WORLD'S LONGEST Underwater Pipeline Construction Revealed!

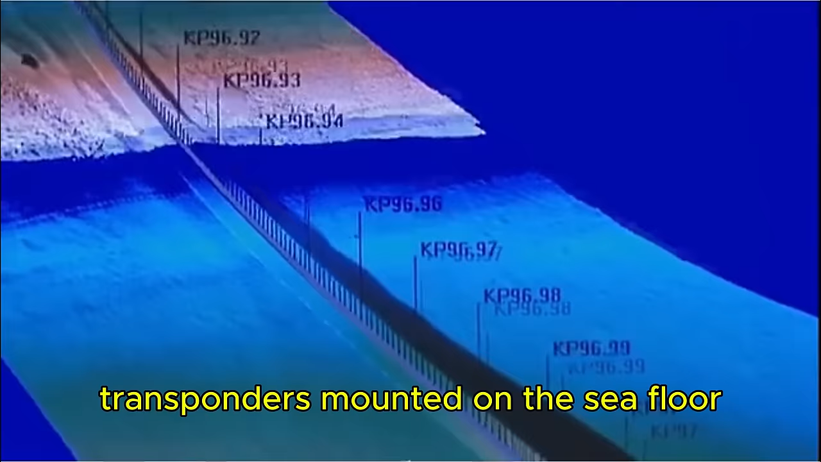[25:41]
Transponders mounted on the seafloor relay a 3-D picture of the operations to the control ship.